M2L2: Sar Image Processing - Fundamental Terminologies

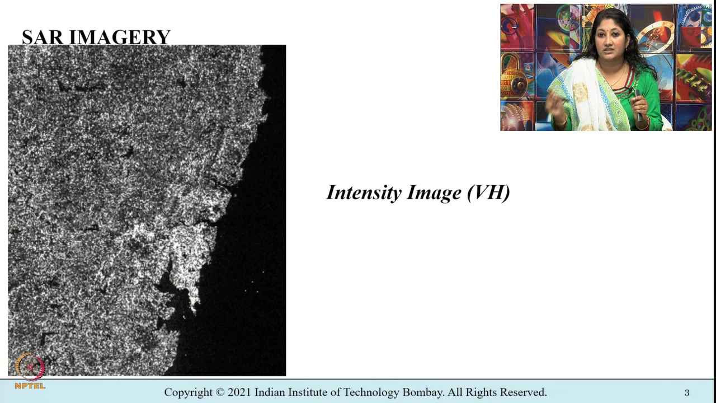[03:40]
And the fundamental dimensions of a SAR image are range, which is known as time delay, and azimuth, which is known as flight path distance. Again, the range and azimuth, they do not equate directly to the dimensions on the ground.